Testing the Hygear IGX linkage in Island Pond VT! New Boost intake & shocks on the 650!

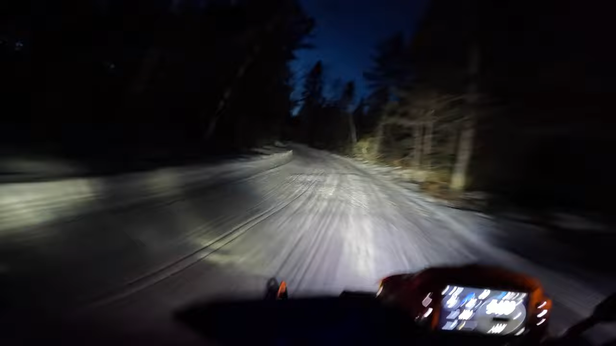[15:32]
I think this night footage gives you a little bit better terrain definition. You can see like the peaks of the bumps and whatnot. I think our other route out of town is a little bit better. Wicked headwind.